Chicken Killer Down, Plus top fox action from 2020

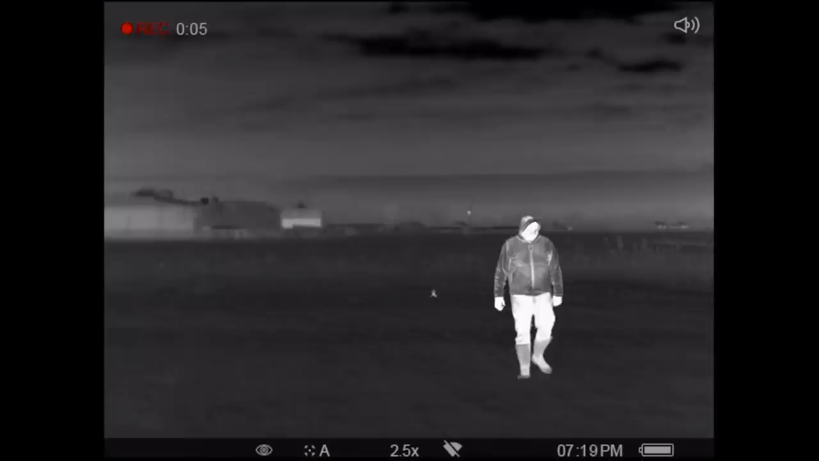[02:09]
we get in position put the caller on and wait
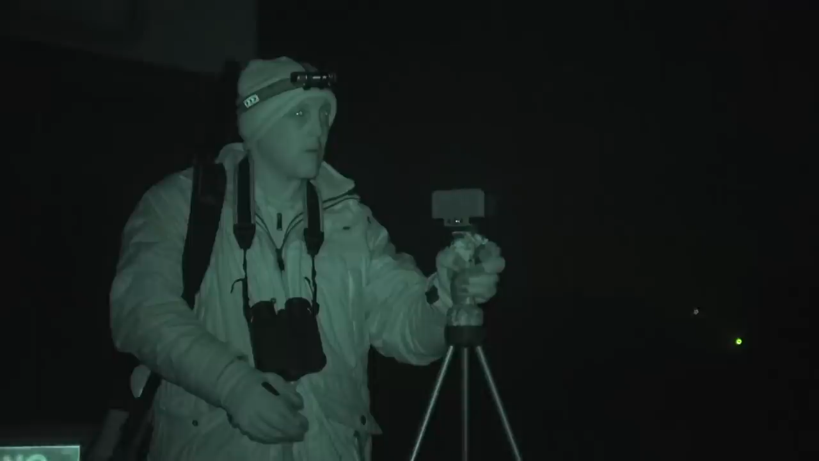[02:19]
straightaway we knew it was going to be fairly tricky the moon was quite bright so we used the big side of the caravan to help silhouette our position
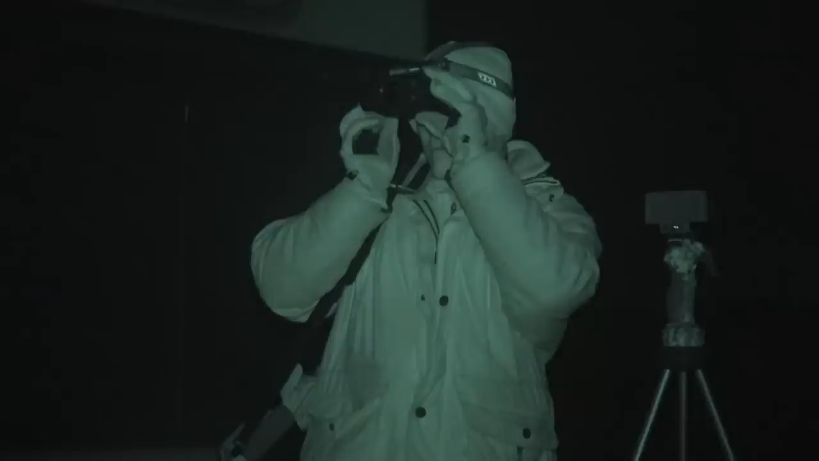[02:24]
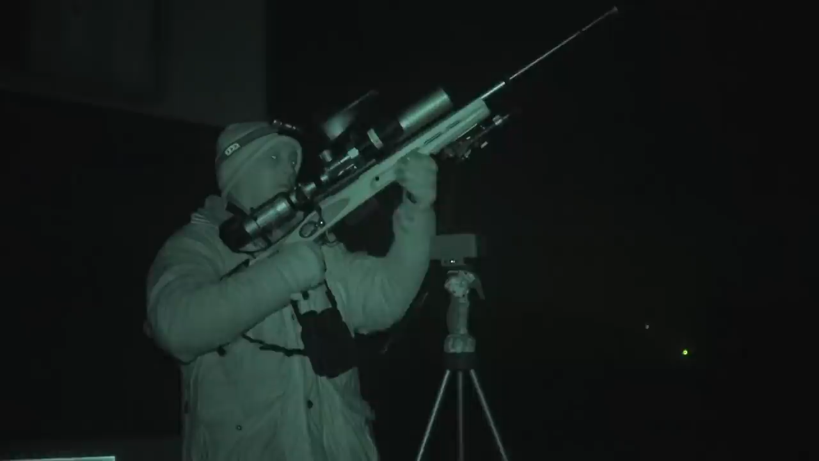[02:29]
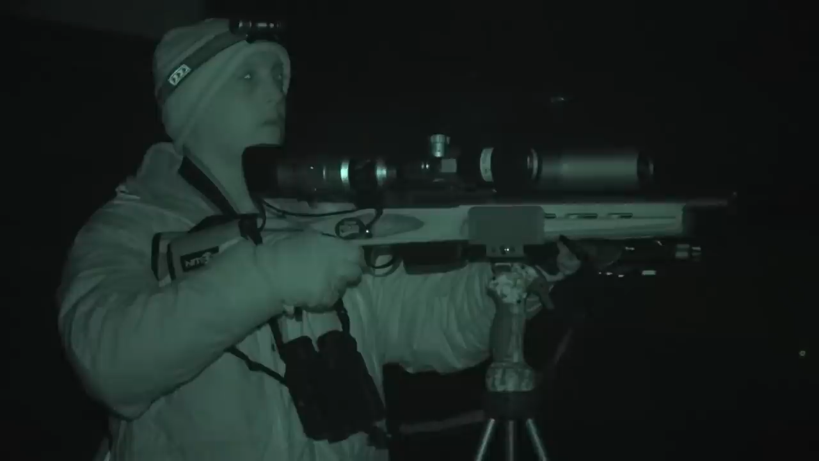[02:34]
using the Nate vision rifle clamp I'm able to hold the rifle steady on my primos trigger sticks giving me both hands free to operate the caller and thermal at the same time I initially started with my go-to calls which was the pheasant distress call and I then moved to the rabbit call nothing showed around 23 minutes in I switched over to the Fox mating call and something caught my attention on the plowed field to the right of the property it's game on
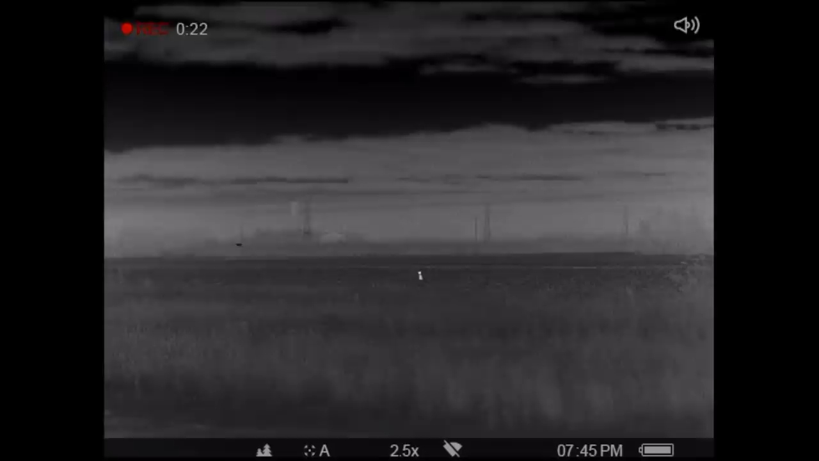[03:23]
it was a few minutes and this Fox very cautiously sat there observed and was very reluctant to come much closer it currently sits around just over a hundred
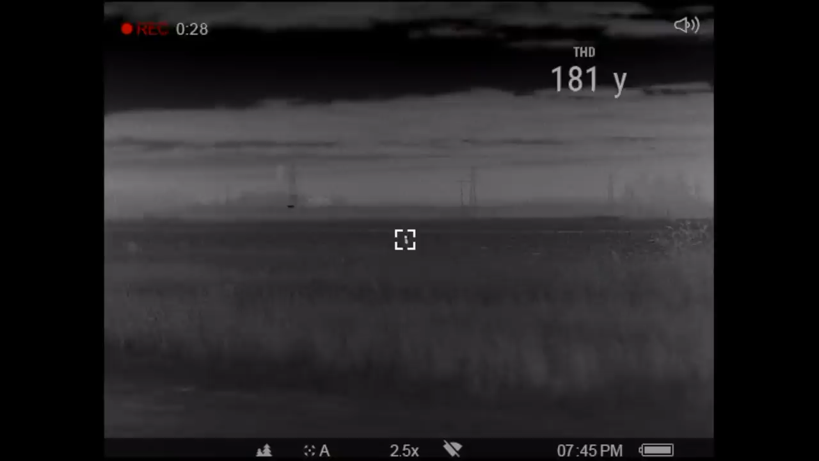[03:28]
and eighty yards which is doable off sticks but ideally I want to get it under one sixty
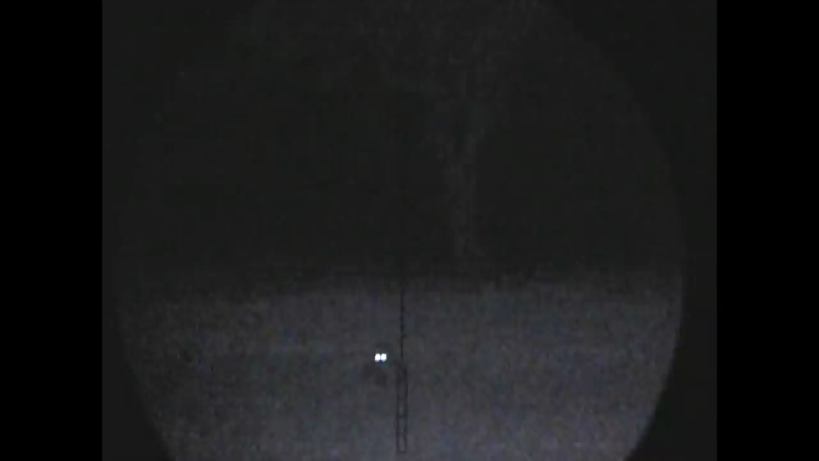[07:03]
well we actually ended up getting fogged off that night we simply couldn't see anything we did see foxes though using the thermal but we just couldn't get a bead on them using the envy so a couple of nights later we went back to the locations that we'd seen the foxes in and this is
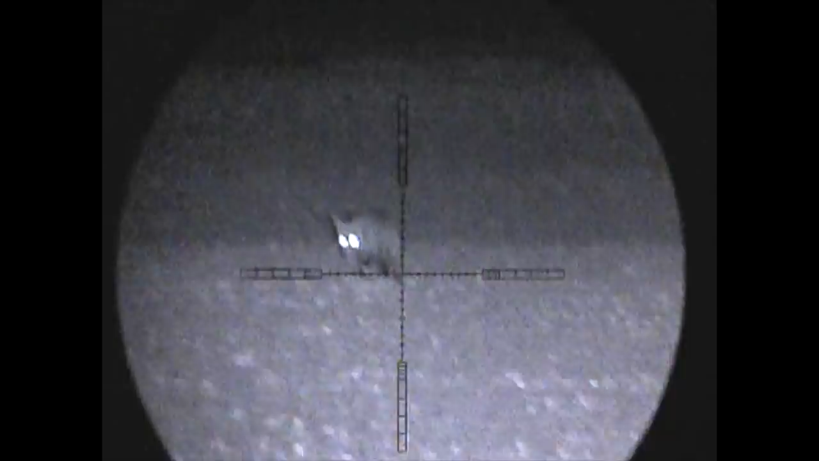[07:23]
the first result although there's no fog this evening it is windy so we've got something else now to contend with you you can never have it easy can you
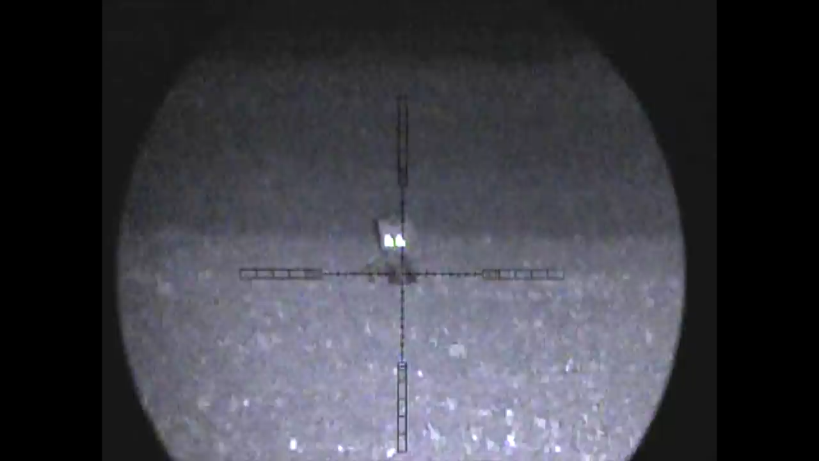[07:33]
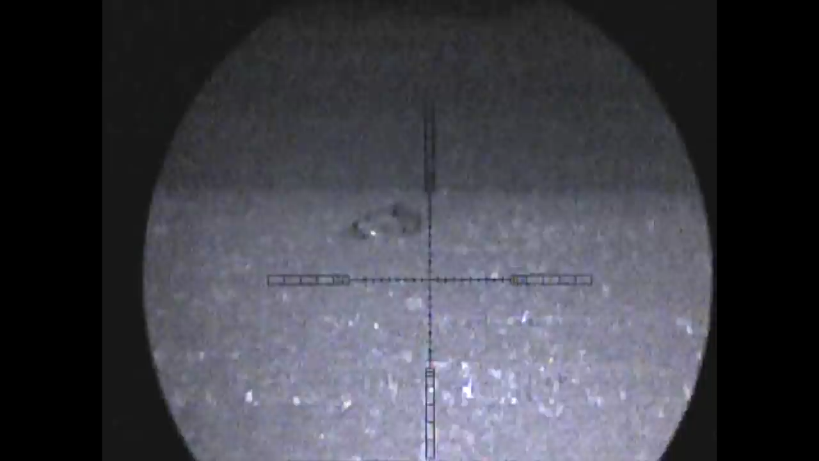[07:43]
so with the first Fox laying down permanently with a 20 mile an hour wind the wind picks up to almost 30 mile an hour here so I've got a very stiff right to
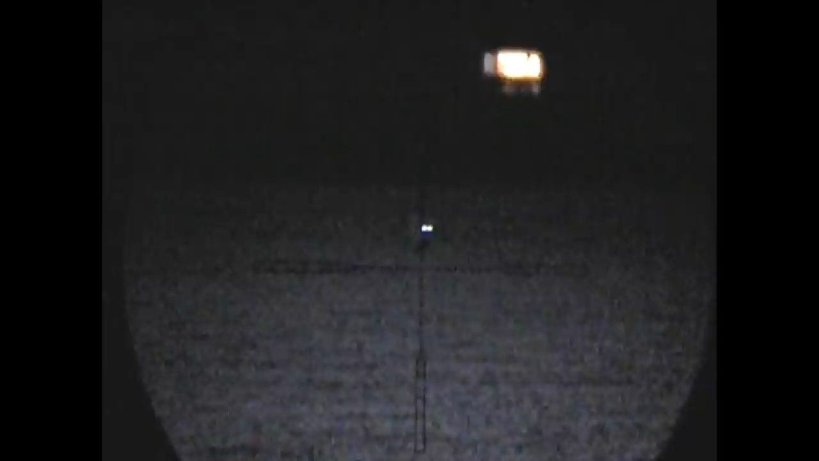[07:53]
left breeze here this Fox comes in a treat though but you can see just how windy it is here with the the tail starts hanging out to the left hand side of the Fox so when
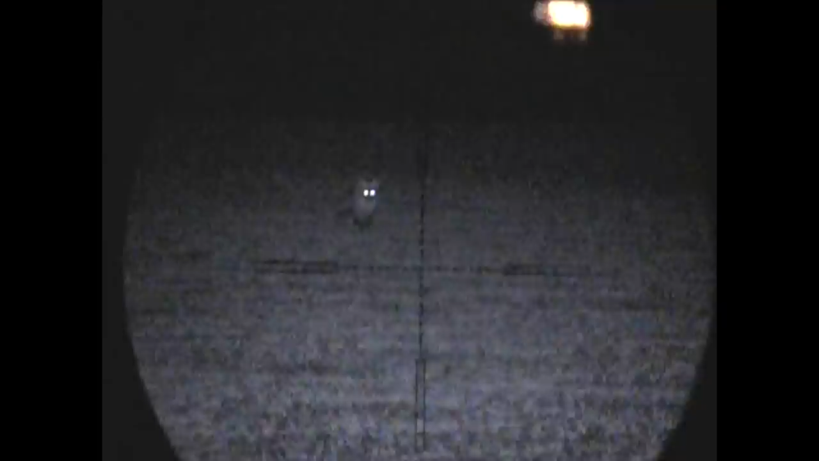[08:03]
I take the shot here I actually give it some right-hand edge just to make sure the bullet drifts into the desired location and bang that one goes down with an almost perfectly placed bib shot
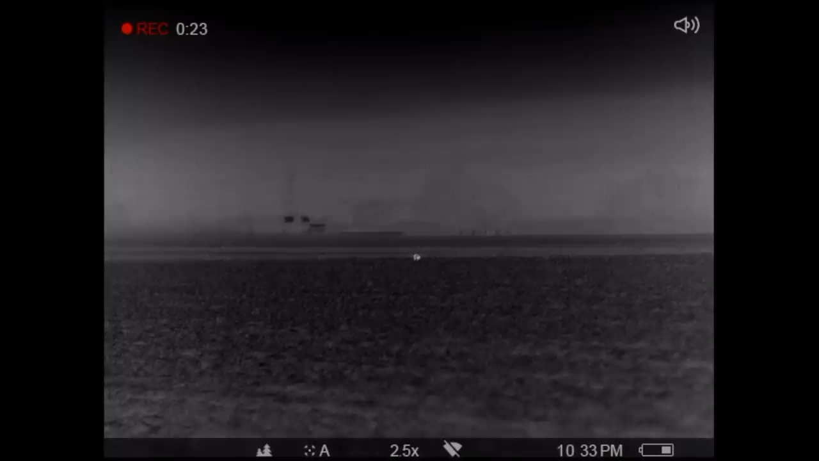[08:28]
I've got a separate night out now again myself and Rick are out around the pheasant chute it's actually not overly
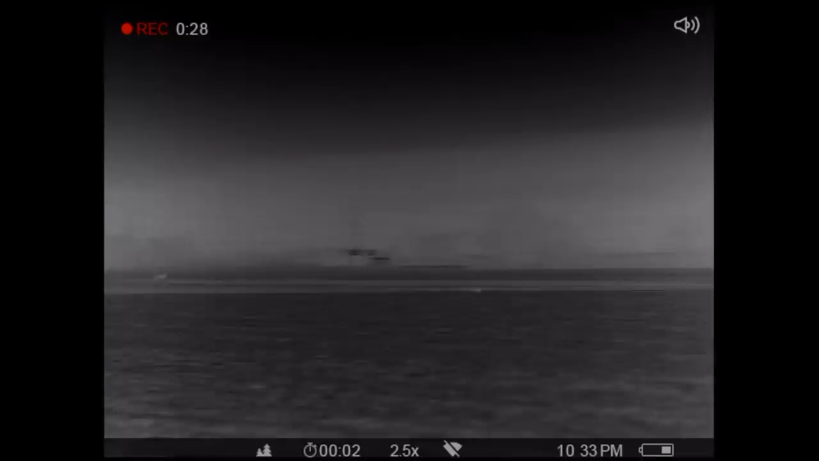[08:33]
windy here I think it's just amplified somehow by the microphone
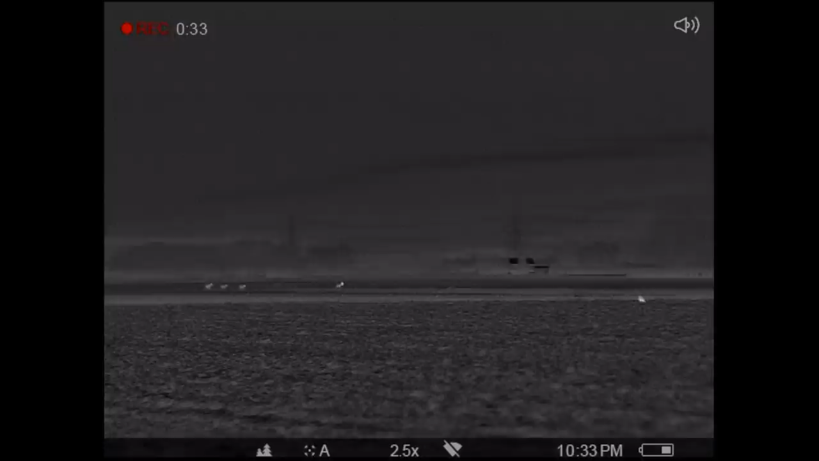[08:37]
on the thermal as my thermal has a little wobble I have to press
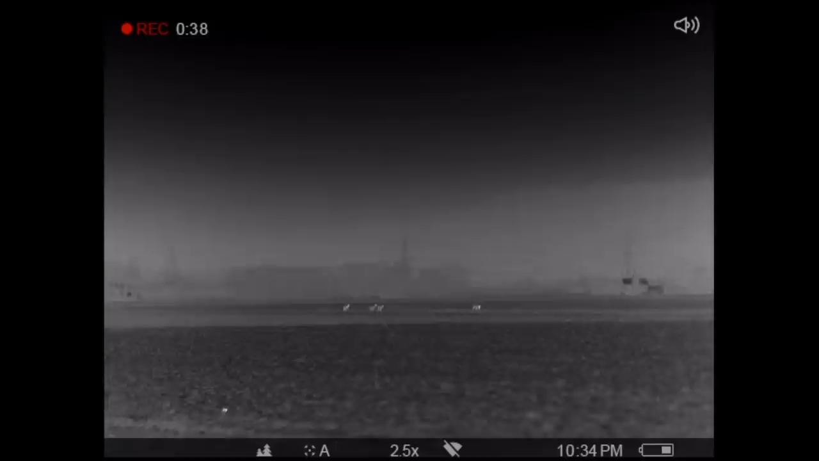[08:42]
the refresh key twice there just to get it back on normal but you can see this Fox here that we witnessed walk out of the pheasant cover itself as it gets to the edge of
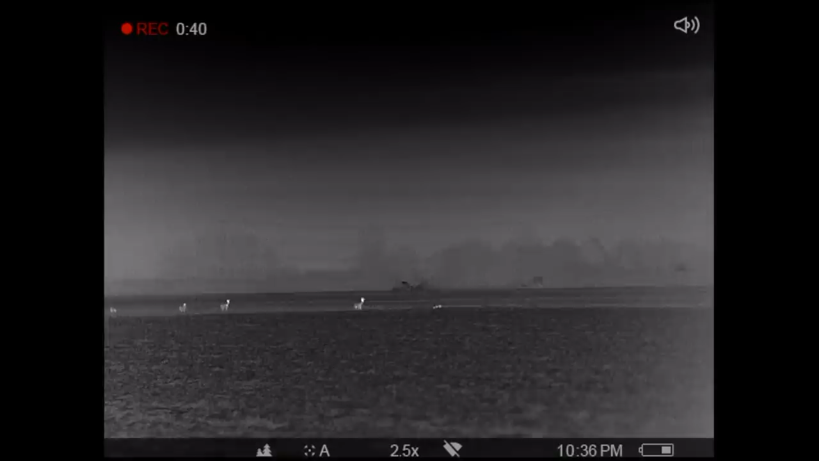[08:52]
the field I try and stalking a little bit closer but every time I get closer it goes further back
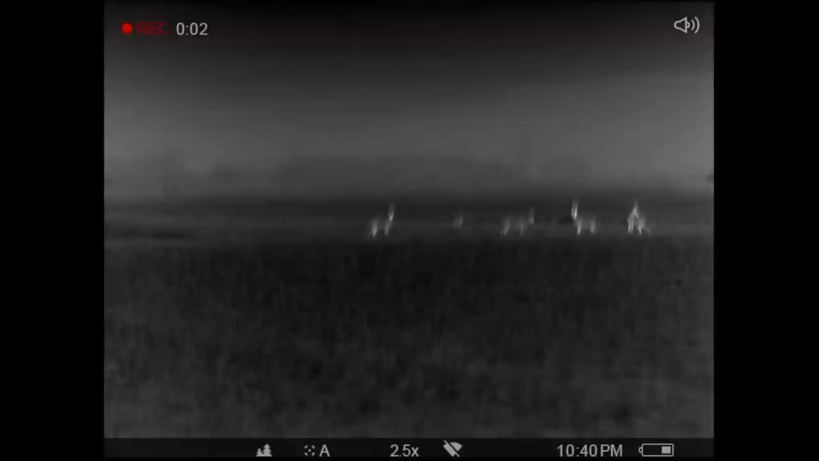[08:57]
I eventually get within range of the Fox and I've got these roe deer to contend with
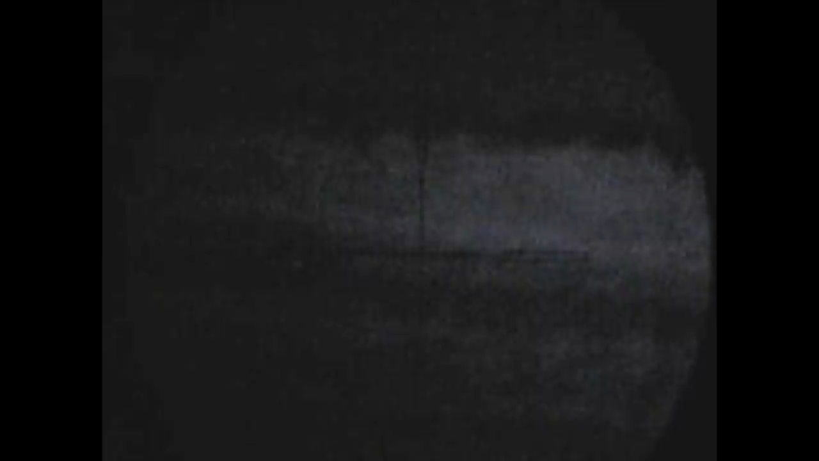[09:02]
as I walked a little closer the roe deer got bumped and scared off however
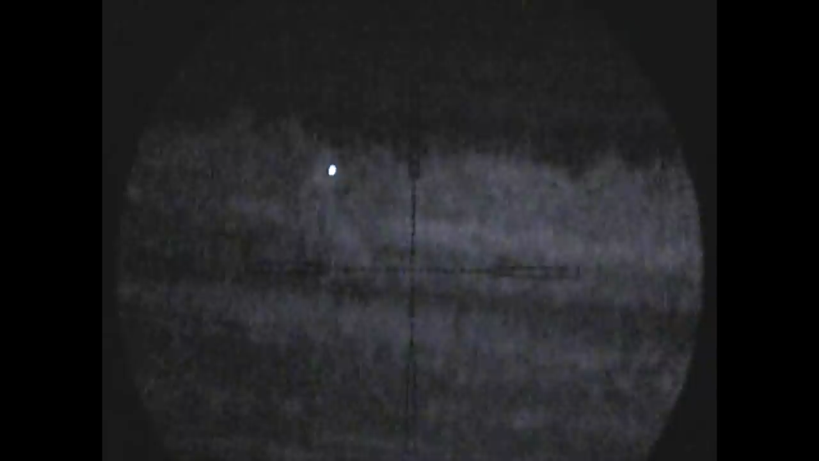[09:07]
the Fox sort of sat there in bewilderment so I got the first shot off and fluffed it